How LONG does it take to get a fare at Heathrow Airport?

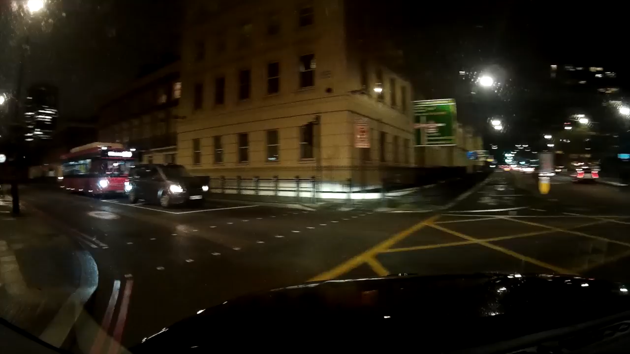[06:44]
I head down towards the Iron Lung in the Pimlico area, and luckily, I pick up this job on John Islip Street.
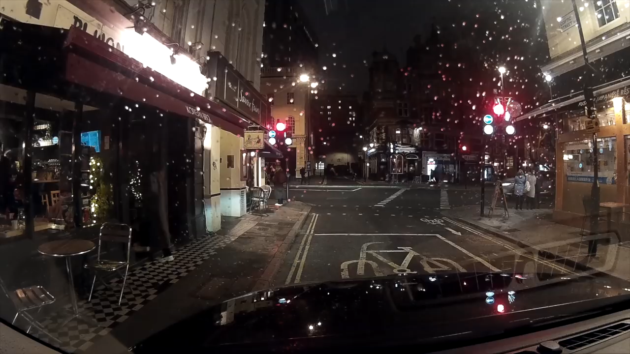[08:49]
The only other good thing when it's really slack and quite quiet in Central is that I get to try out some of the new road restrictions. The city of Westminster has gone absolutely balmy with Covent Garden, so I'm trying out this part on Great Queen Street. This time it does go a bit slack and I scour the West End for a bit.
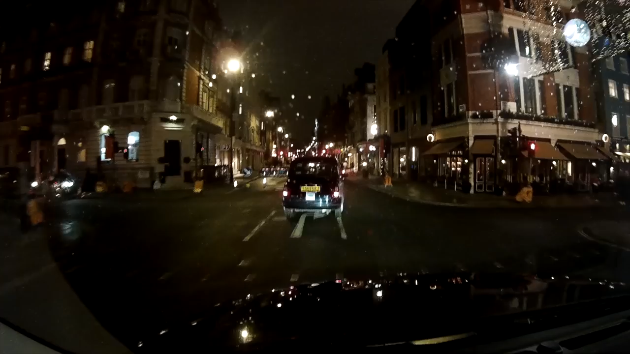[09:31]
Once we're through these temporary traffic lights, the route is pretty simple. Just turn left into Wimpole Street, all the way up Upper Wimpole Street, Devonshire Place, gets us onto the Euston Road.
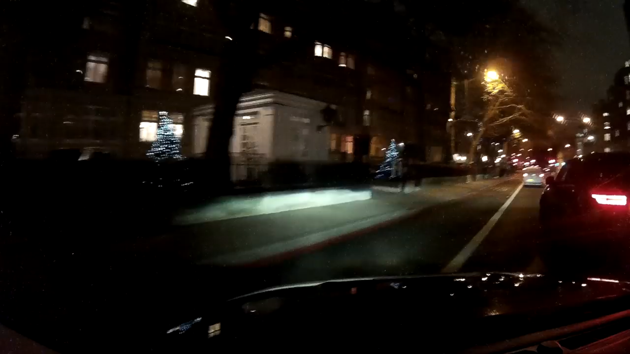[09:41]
We go to the Euston Road and we have to go over the Euston Underpass. I know, it seems so strange, right? The whole idea of an underpass is it cuts out traffic lights.
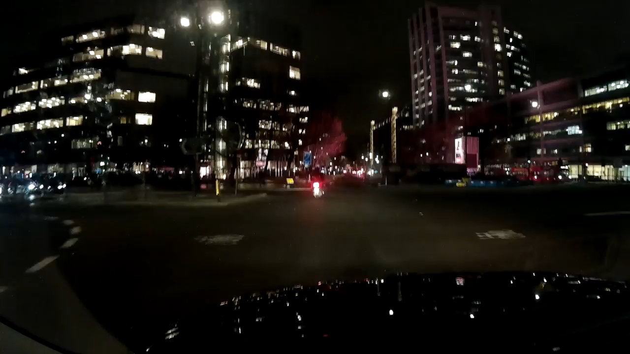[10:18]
And you can see by me going over the underpass, I cut out all of this traffic.
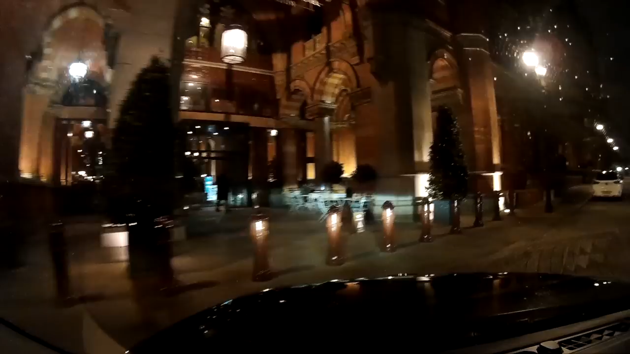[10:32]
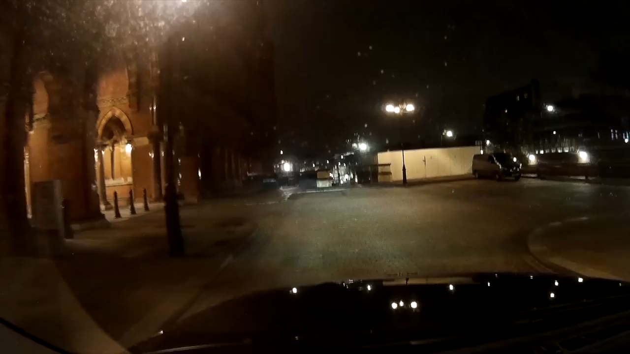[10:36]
After I've dropped this person off at St Pancras, I have a little explore around Clerkenwell. And luckily,
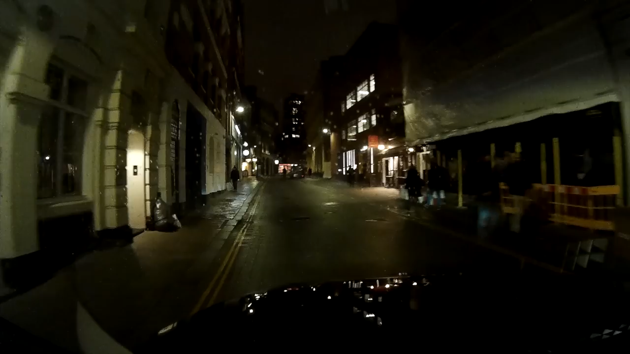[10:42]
as I come down Turnmill Street to get towards the meat market, I see a gentleman there hailing me down.
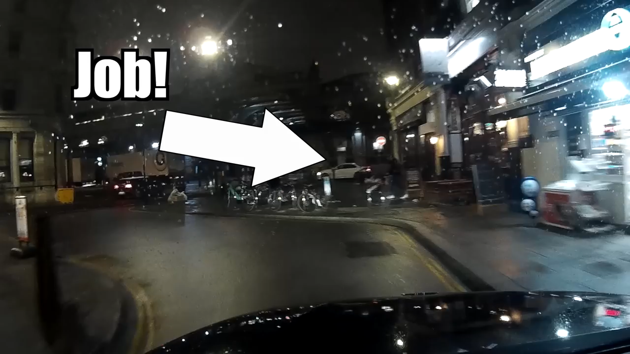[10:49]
He's got a small baby in a buggy at 8 o'clock at night in Farringdon, so a bit weird, but we'll go with that.
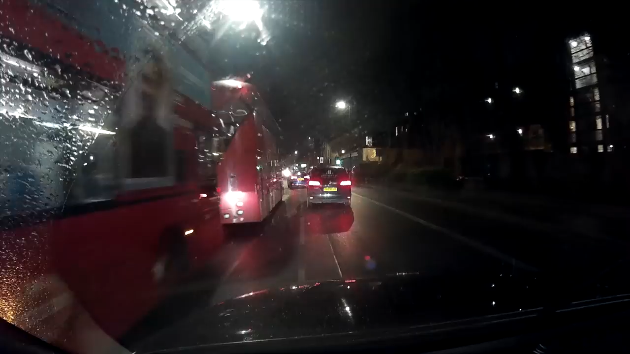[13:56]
Once we're on Stoke Newington Church Street, we begin to see the yellow signs of doom. All done, thank you very much. Have a good evening. Oh, London Borough of Hackney.